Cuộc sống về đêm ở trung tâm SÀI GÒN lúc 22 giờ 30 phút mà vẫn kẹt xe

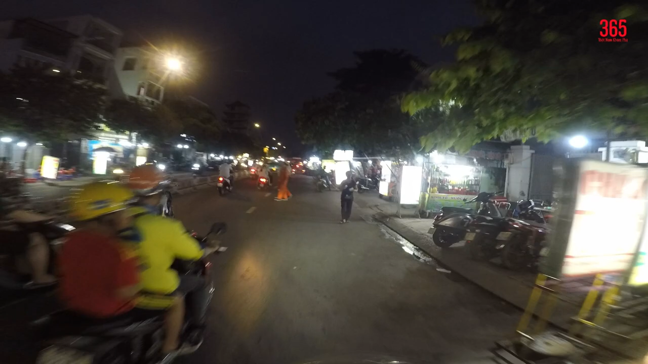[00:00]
Còn đây là đường Nguyễn Thái Sơn. Bây giờ là 18 giờ 30 phút rồi. Đấy, bán hàng, bán rau củ quả, trái cây.
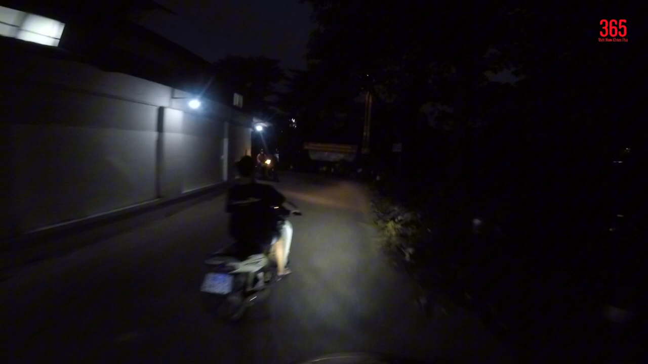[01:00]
và rất là nhiều nhánh, nhiều ngã rẽ.
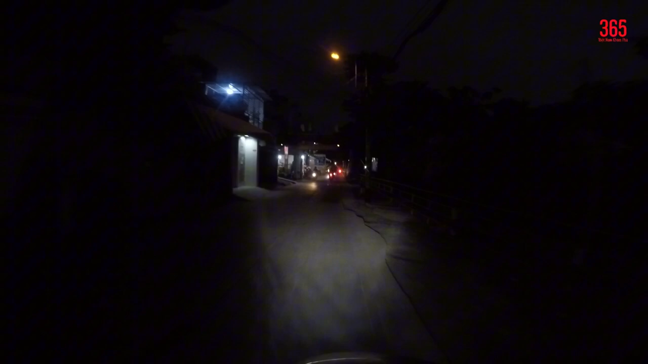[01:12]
Đường thì lại nhỏ này. Đường ở đây toàn là đường bê tông. Ở kế bên đây là một con kênh.
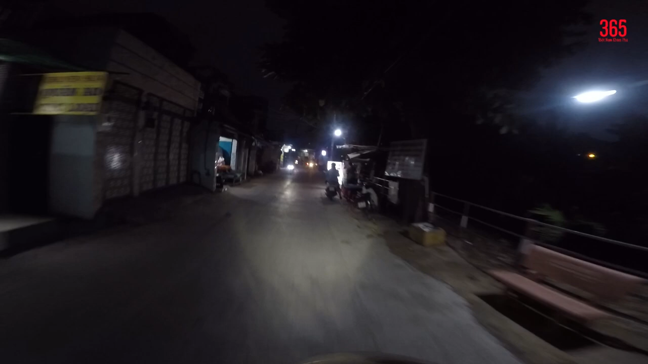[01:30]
Con kênh này nó dùng để thoát nước, thoát nước thải, nước mưa, cùng với đó là nước sinh hoạt luôn.
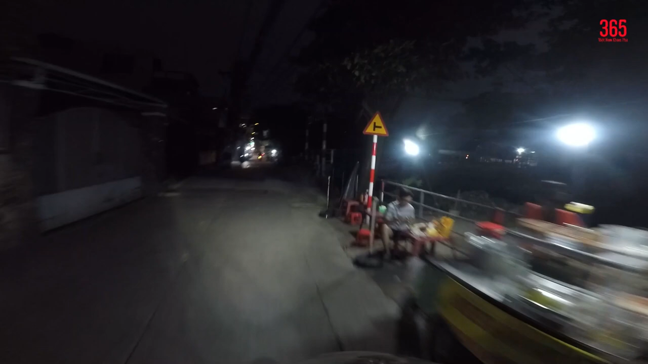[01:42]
Đang hủ tiếu. Ở đây đường nó gồ ghề, chỗ cao chỗ thấp chứ không phải đường ngon lành gì.
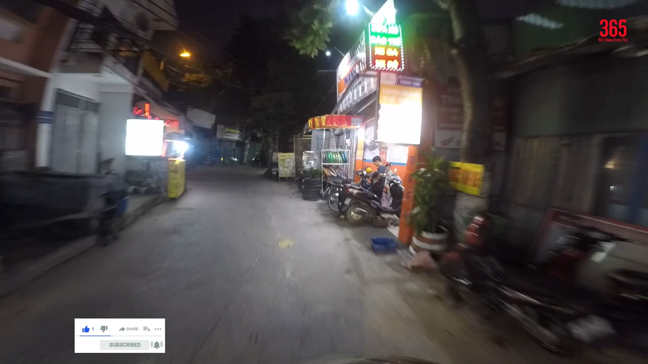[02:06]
Tiệm tóc, tiệm sửa xe, dán được cam.
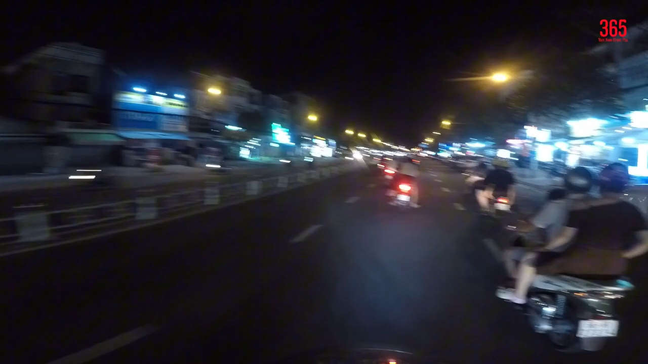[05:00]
Đây là đường to lửa của Bình Tân. Đây giờ mới có 8 giờ gần 8 rưỡi rồi đây.
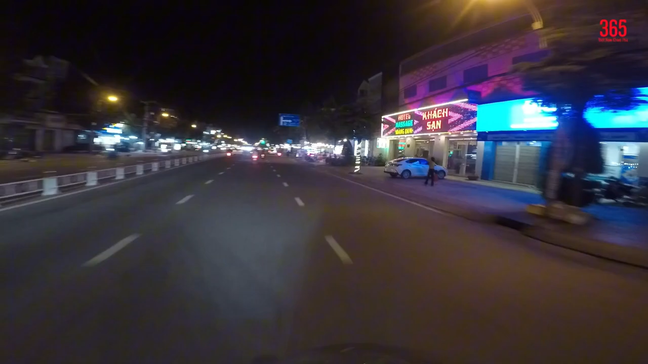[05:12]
Hôm nay là thứ bảy, đấy, ngày cuối tuần. Cho nên là mọi người sẽ thấy ăn uống giá nó sẽ đông hơn so với mọi khi. Đấy mọi người, các quán xá sẽ có lẽ sẽ hoạt động hết công suất
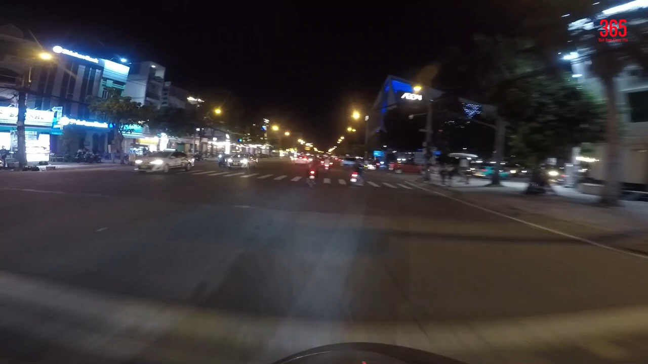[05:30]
vào ngày thứ bảy và chủ nhật, hai ngày cuối tuần. Hôm nay là năm diễn ra giải bóng đá Euro, cho nên mọi người sẽ đi đến các quán, các quán nhậu sẽ ăn uống và xem bóng đá. Chỗ này là Aeon Bình Tân, con đường tên lửa này về đêm đấy các bạn.
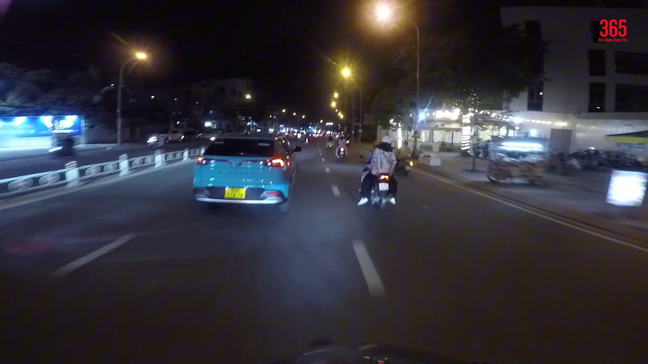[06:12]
Đường này mình đang hướng về Kinh Dương Vương để đi bến xe miền Tây ha. Ở đây là mình sẽ lệ trái và đường Kinh Dương Vương.
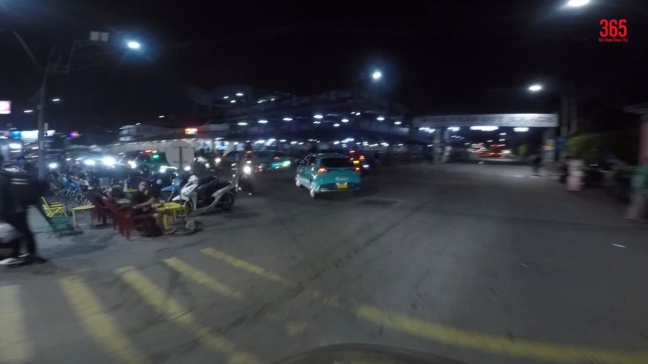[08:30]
Còn đây là mình đang đi vào tiếp theo rồi. Phía bên trong của bến xe miền Tây.
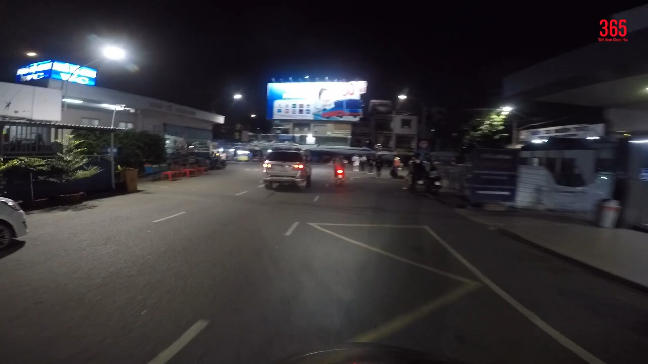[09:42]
Sau khi mà bến xe miền Đông cũ quá, giải tỏa, chấm dứt, gần như là chấm dứt hoạt động, thì ở đây vẫn còn bến xe miền Tây dành cho các tỉnh miền Tây.
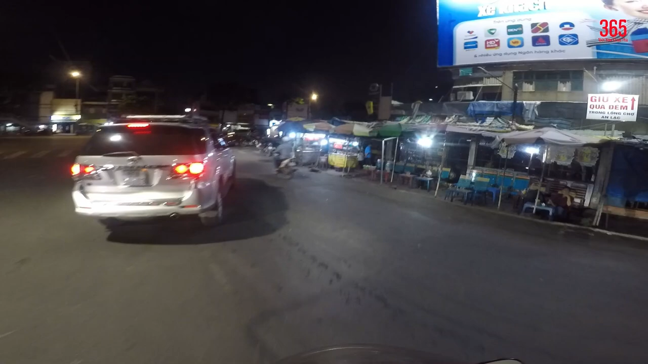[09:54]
Người ta sẽ xuất phát về đây để mà đi các tỉnh miền Tây.
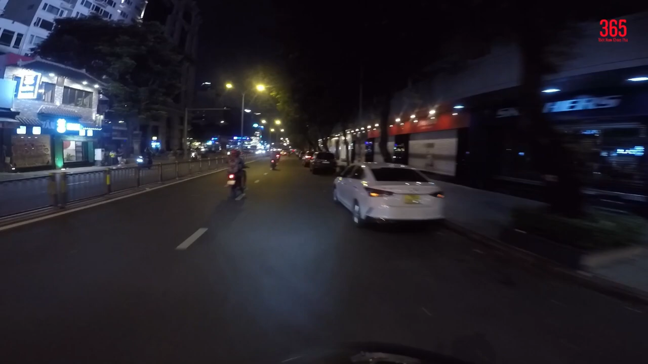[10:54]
Đường này là đường Phạm Hồng Thái, quận 1 nè. Ngay cái trung tâm. Ngay khu vực trung tâm luôn. Đấy, ô tô đợi đổ đầy đường. Ở đây là người ta đang thi công cái gì vậy ta? Chứa hạ tầng kỹ thuật hay sao, làm đường hay cái gì.
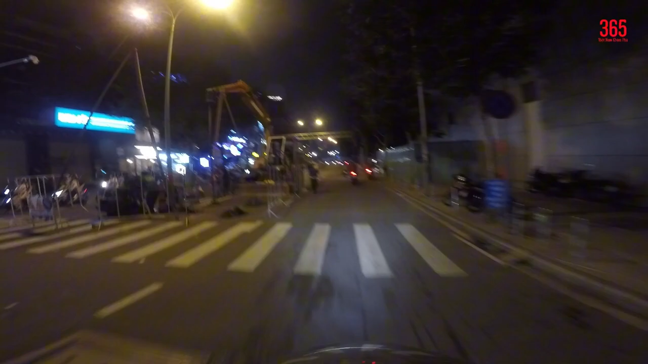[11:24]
Tường rào bao tôn kia là người ta đang làm cái tiếng metro, tới giờ vẫn chưa có xong.
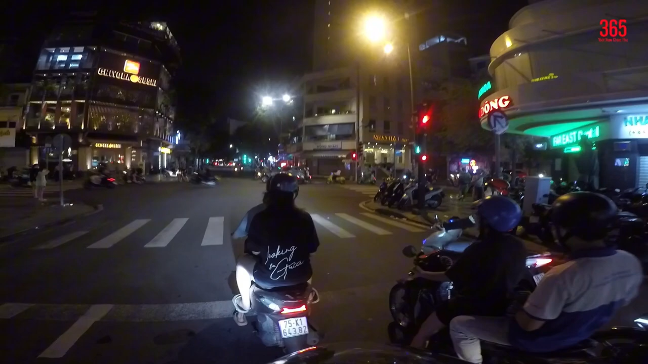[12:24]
Dạ, trái là đường đi Thánh Tôn nè. Ở đây có khá nhiều khách sạn đấy.
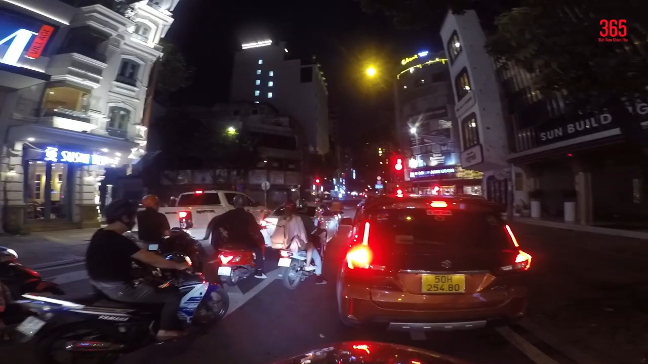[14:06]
Bây giờ là khuya rồi mà người ta vẫn còn đi chơi, dắt nhau chở nhau trên chiếc xe máy đi chơi đấy. Đường này là Trương Công Định.
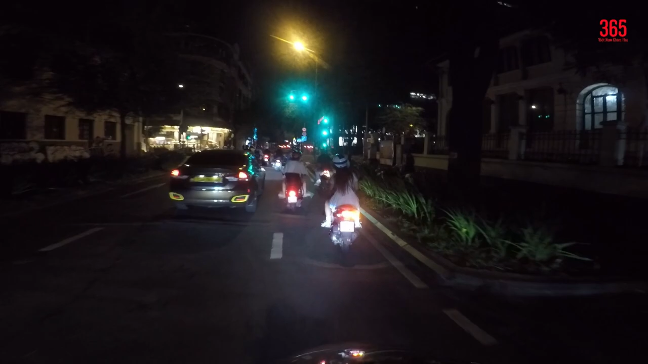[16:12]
Bây giờ mà rẽ vào cái đường Lê Thánh Tôn của quận 1. Đấy, rẽ phải vào đường Lê Thánh Tôn nè. Bây giờ là 22 giờ, 22 giờ rưỡi đêm rồi đấy các bạn. Ở trên đường Lê Thánh Tôn này nó giao với một cái đường phố đi bộ mang tên Nguyễn Huệ. Ở đây nó có một cái công trình hết sức là đặc biệt. Đây, để phải vào Lê Thánh Tôn này.
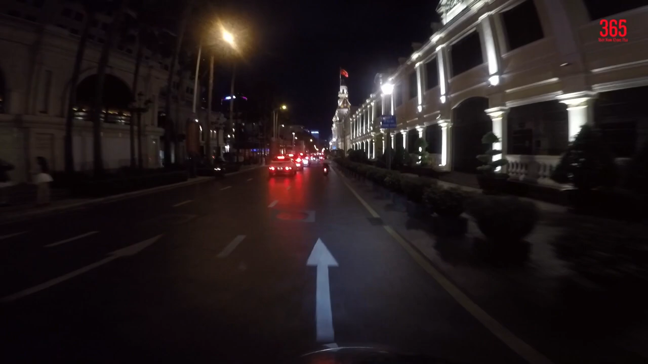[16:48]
Công trình cấp ở phía bên phải màn hình các bạn nhìn thấy đó là Ủy ban Nhân dân quận 1 đấy các bạn.
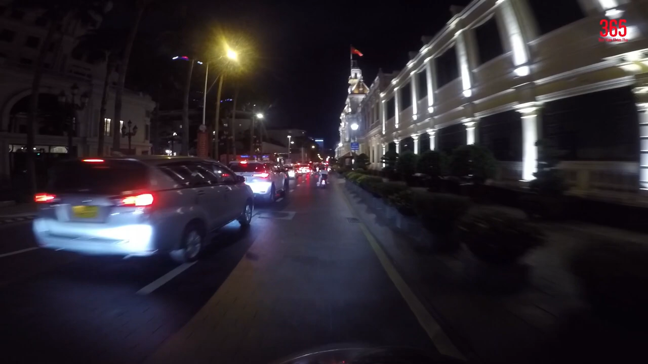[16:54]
Đây, đây là được xây dựng từ thời kỳ Pháp đấy. Đây nó qua hơn 100 năm rồi đấy các bạn.